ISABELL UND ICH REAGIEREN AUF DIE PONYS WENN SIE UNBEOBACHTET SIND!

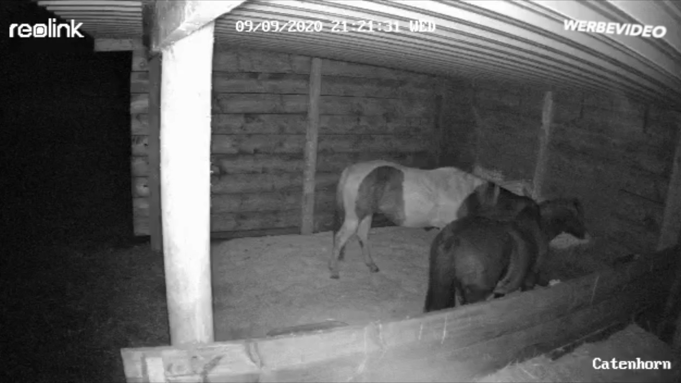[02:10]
Man erkennt da auf jeden Fall viel. Hier sieht man jetzt zum Beispiel Veli und Heinz einfach am Füttern. Und wenn man jetzt halt einfach mal so bei den anderen vorbeischauen will, kann man die Kamera einfach schwenken. There is the needle.
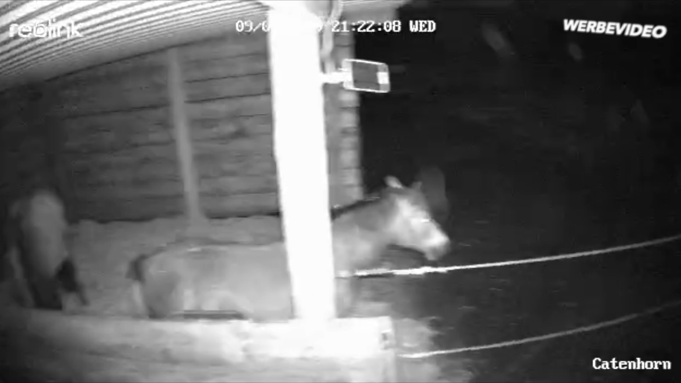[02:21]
Süß. Hier habe ich auch mal was aufgeraucht. Da sieht man auch, das hätte ich halt nicht gewusst, wenn die Kamera, die Veli geht und einfach zum Kacken raus. Er kackt da einfach hin. Was hat denn auf dem Kopf? Das ist ja ein, glaube ich, das Heu.
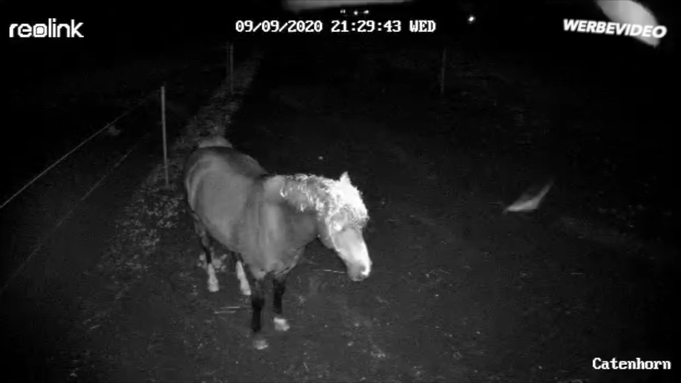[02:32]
Ach so. Und das hätte ich halt auch nicht gewusst, weil ich habe mich auch im Stall sehr ordentlich auf jeden Fall. Und dann gehe ich einfach wieder rein. Und das ist weiter, richtig süß. And there he is going again. Hier ist jetzt auch eine Aufnahme vom Morgen. Also wie es halt am Morgen manchmal so aussieht.